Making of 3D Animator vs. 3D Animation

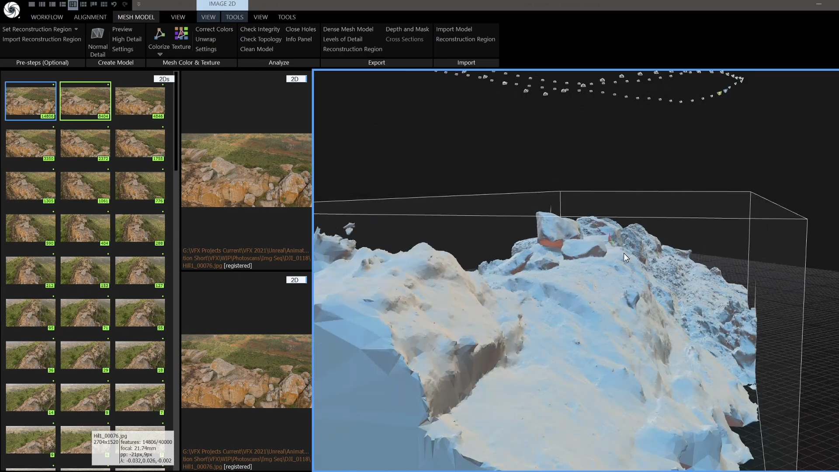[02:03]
So we scanned a few rocks, grounds and even an entire mountain that I could drop into the background of my scene.